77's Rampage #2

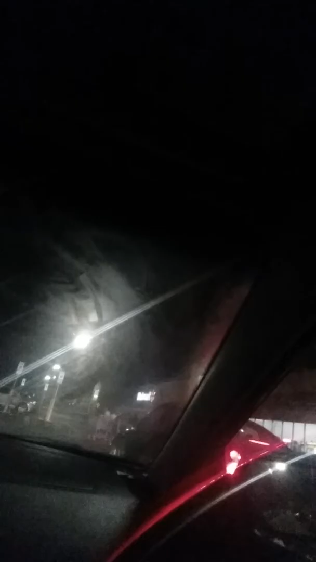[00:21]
that car almost fucking hit me fuck you who the fuck do you think you are who the fuck drives volkswagons anymore you stupid fuck i do i would well fuck you too you know they make punch buggy this guy's getting really close to my car he might rob you